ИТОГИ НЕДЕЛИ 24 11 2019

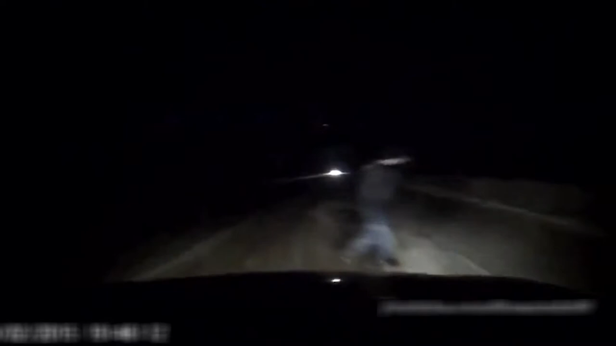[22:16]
Для подтверждения наших слов сотрудники районной госавтоинспекции провели эксперимент на трассе со светоотражателем и без него.
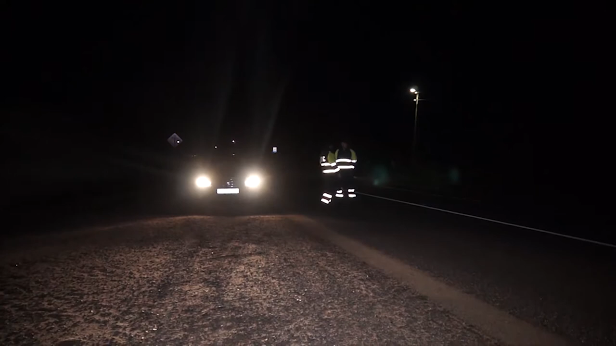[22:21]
И как можно заметить на кадрах, без специального приспособления человек становится незаметным уже спустя 25 метров.
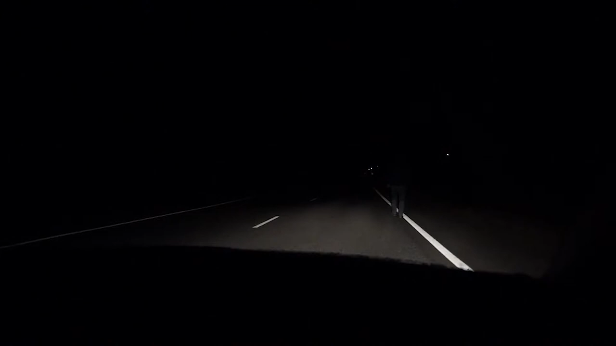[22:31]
А это очень мало для того, чтобы водитель сумел правильно среагировать на ситуацию.